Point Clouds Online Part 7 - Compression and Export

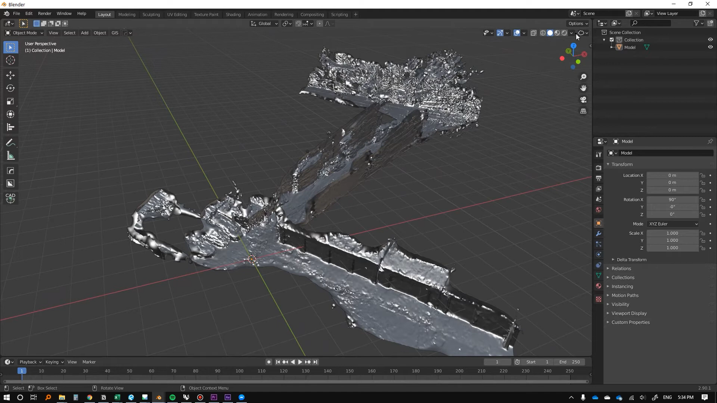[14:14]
And it has this peculiar looking material, but, uh, if you just press Z and go to material preview, let's see if it can generate the materials.
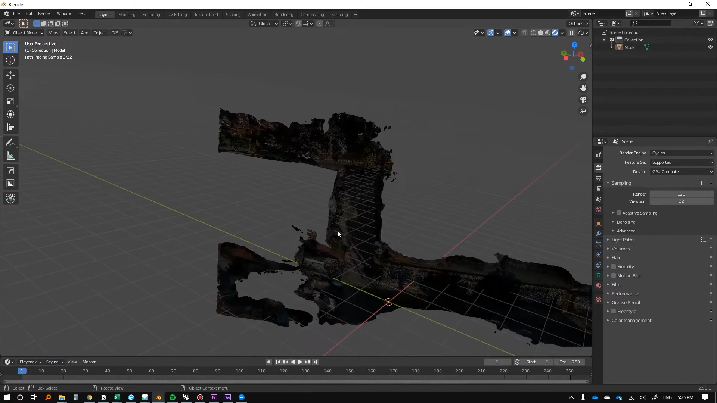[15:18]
But anyway, that's the, I guess that's beside the point because it's clearly, um, the textures are clearly there. So that's great.
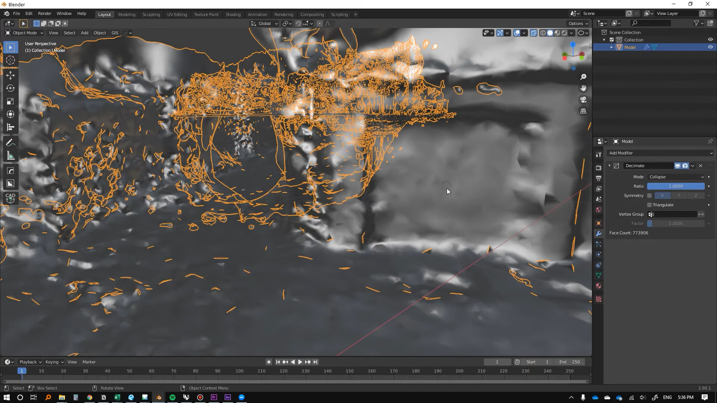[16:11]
or we can actually just, uh, we should be able to overlay our wireframe over top of our rendered view here.
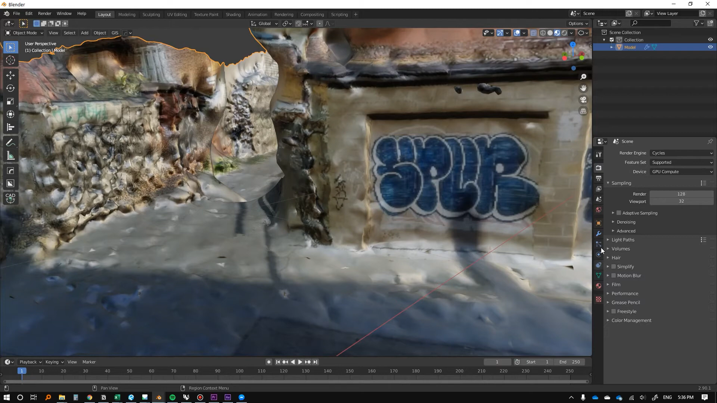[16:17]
So let me go to object viewport display wireframe.
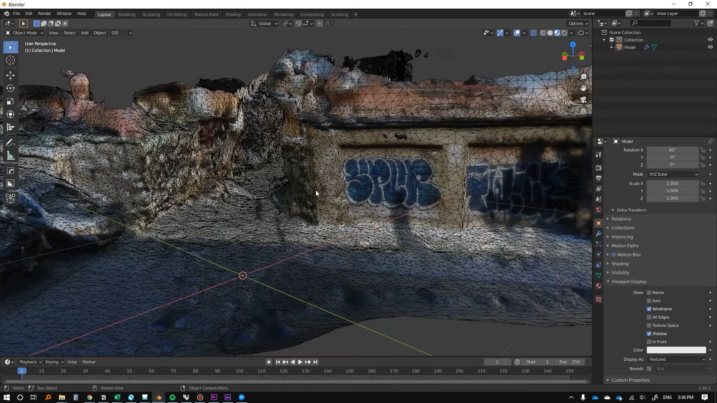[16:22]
So here's our wireframe. And there's different modes to, uh, subdivide or to decimate. So for instance, it's going to say, for instance, planar here. If I select planar, it's going to look for everything that's relatively on the same plane. And it's going to try and make it one.
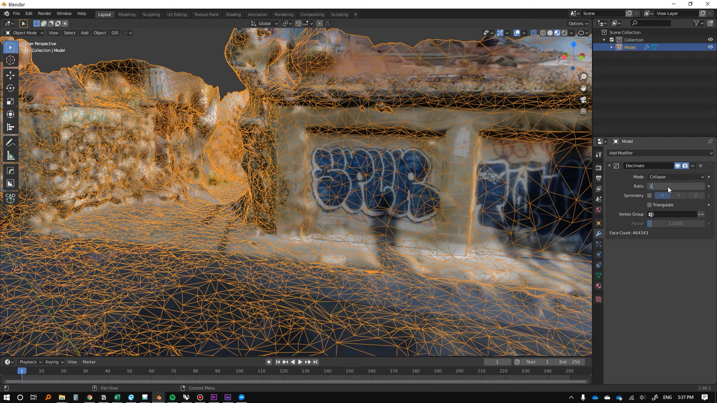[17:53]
So we only have 60% and you can see here. So here's our face cam. We only have 60% of the points we started with going back to one. You can see I'll even go to 0.5 and you might be surprised by how far you can push this. I mean like that's still pretty great.
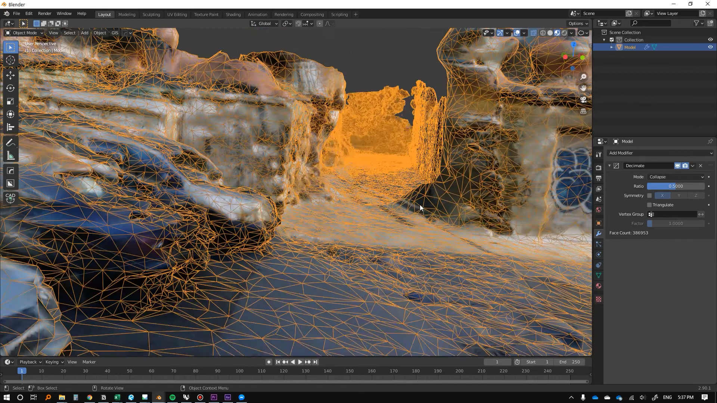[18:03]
Right. Um, let's take it to 0.25 and see what that looks like.
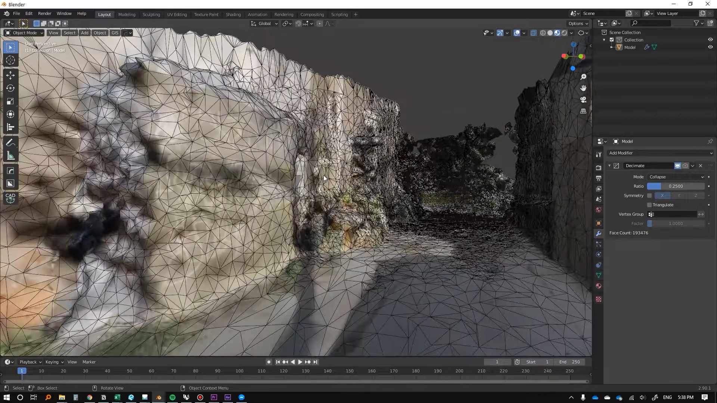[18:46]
It's the, uh, photogrammetry aesthetic where things just are kind of like, kind of wonky.